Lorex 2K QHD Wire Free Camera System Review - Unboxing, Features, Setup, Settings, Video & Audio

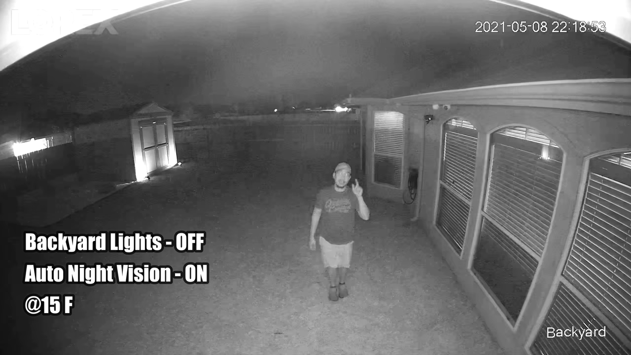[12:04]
so this is the video quality of the lorex 2k wireless battery powered wi-fi camera and i'm moving around because if i stopped and stay put the recording
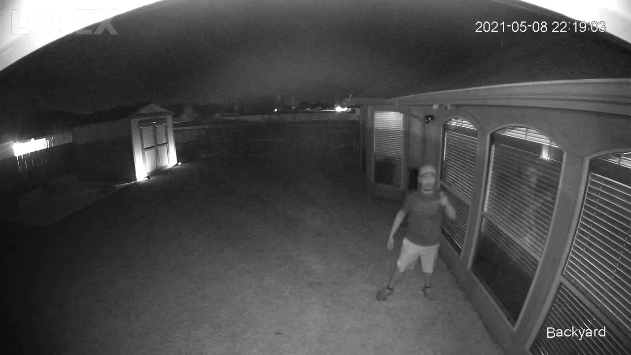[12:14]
will turn off so let's not say it's turned off right now but it's still recording as long as it goes around so this is at 10 feet so